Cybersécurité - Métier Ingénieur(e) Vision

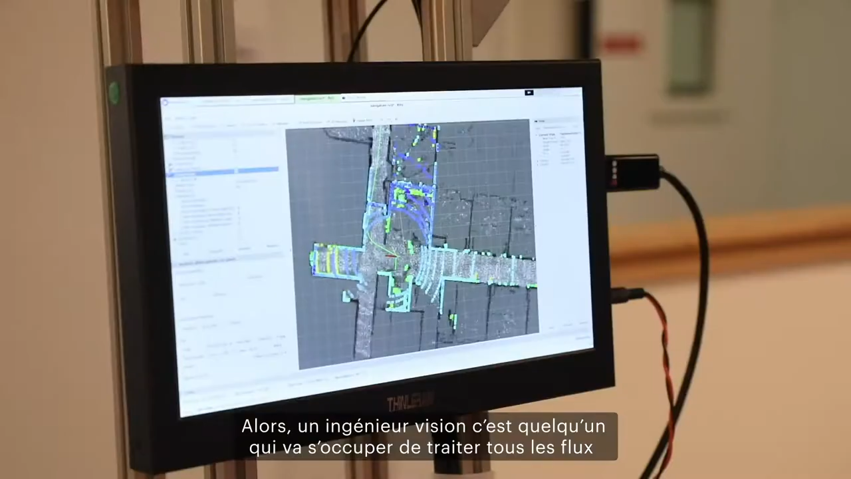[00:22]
Un ingénieur vision, c'est quelqu'un qui va s'occuper de traiter tous les flux qui proviennent de caméras autour du robot pour lui permettre de percevoir son environnement.
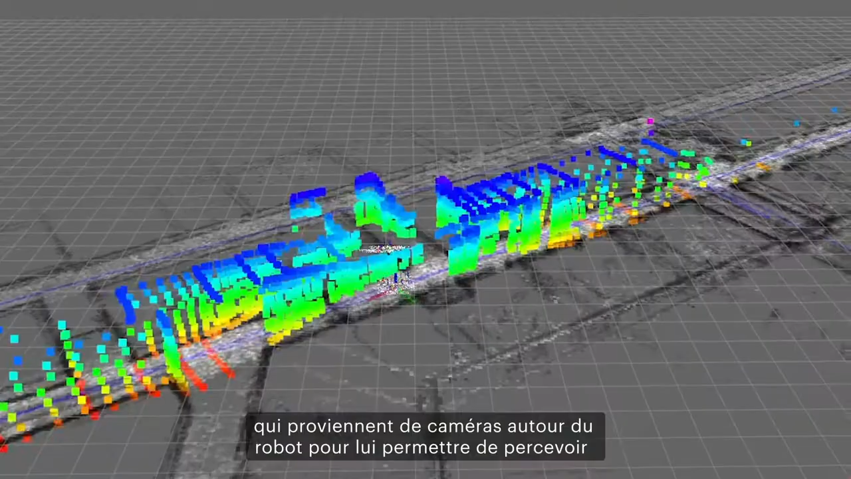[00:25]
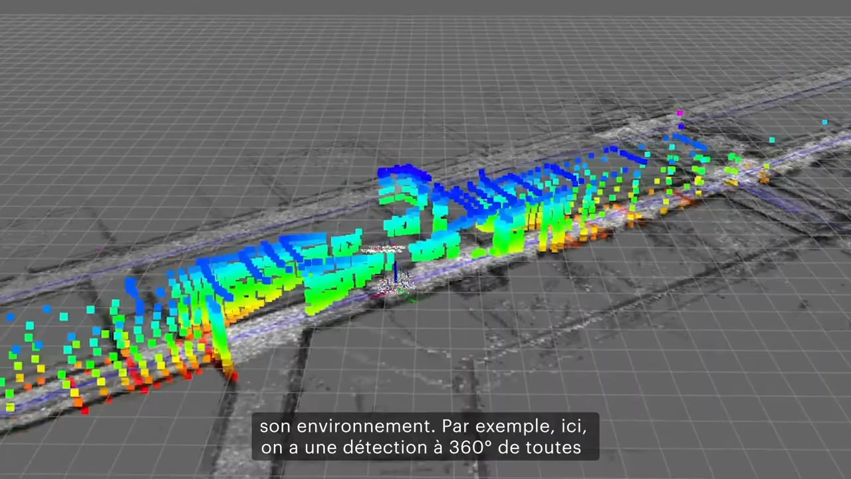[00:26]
Comme par exemple ici, on a une détection à 360 degrés de toutes les personnes présentes autour du robot.